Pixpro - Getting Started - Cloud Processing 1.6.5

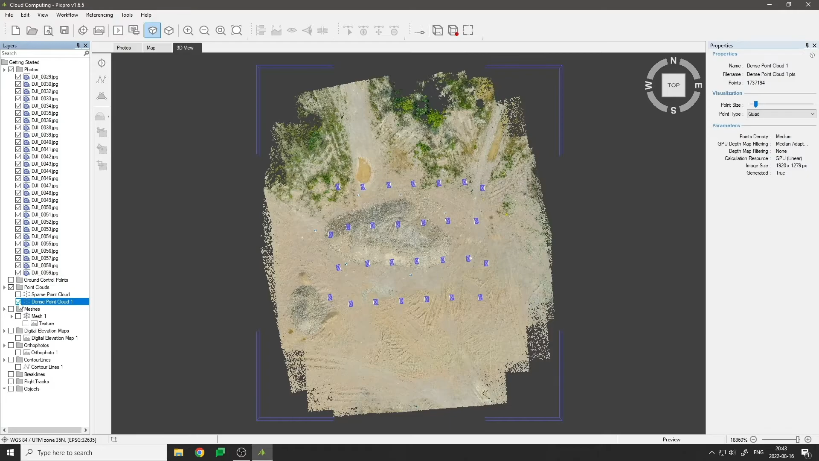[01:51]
3D mesh with textures, digital elevation map, orthophoto, and contour lines.
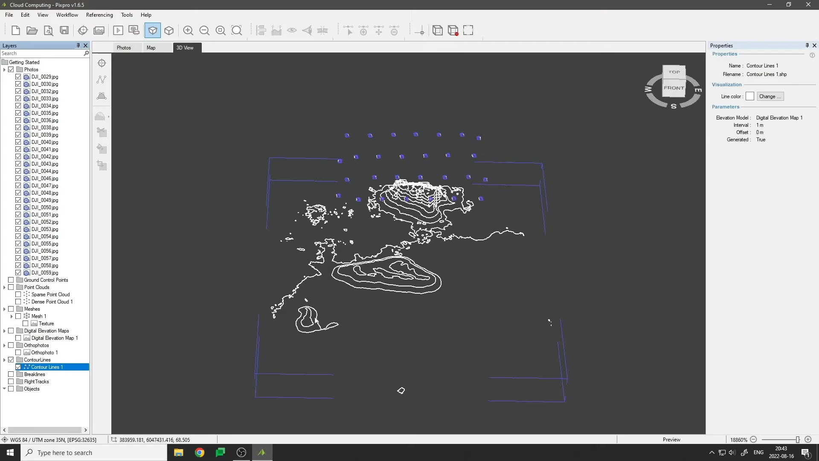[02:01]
Use the point tool to place points, mark, and easily inspect photos containing the placed points.
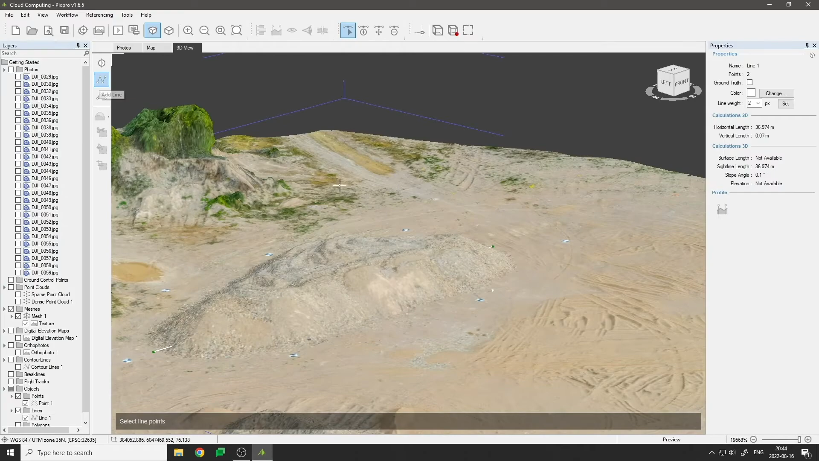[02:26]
Use the polygon tool to measure areas and volumes. All layers and placed objects in the PixPro software can be exported in a variety of formats for later use in other programs.
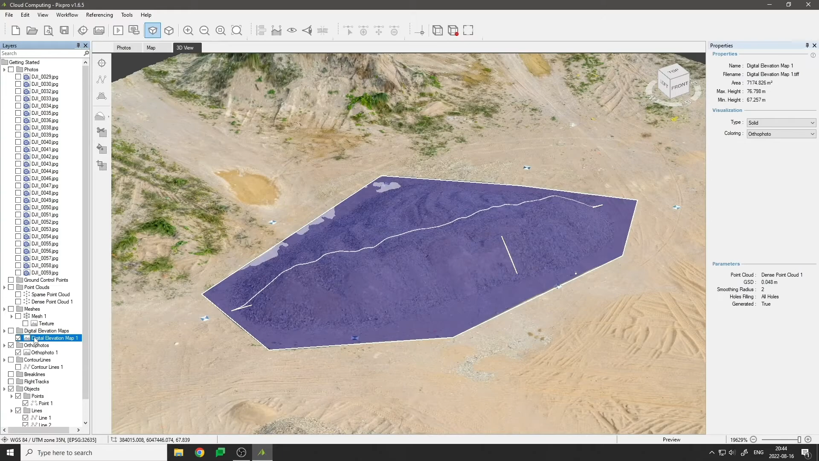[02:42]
This was just a small introduction to PixPro photogrammetry software.